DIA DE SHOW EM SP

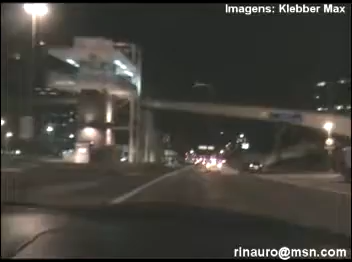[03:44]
Entrou a esquerda na Faria Lima. Já estamos na Funchal. Ah, a música que eu falei do Simple Red. É aquela lá. Stars. Boa, né? Só que. Foi o Babies.
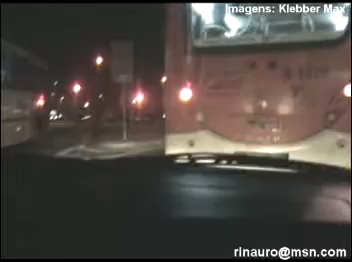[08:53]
Essa Faria Lima. Faria Lima. Então tá. Então a gente vai ter que pegar ela pra lá. Então vou ter que dar um jeito de entrar nela e voltar. Eu acho que no segundo farol aqui tem um retorno. Se eu não me engano tem. No tempo que eu tocava aqui ainda tinha. Você entra aqui, pega a pista da esquerda, o máximo à esquerda que você puder, tem um retorno. A gente já tá na boca do gol. Se a gente ficasse naquela porra daquela.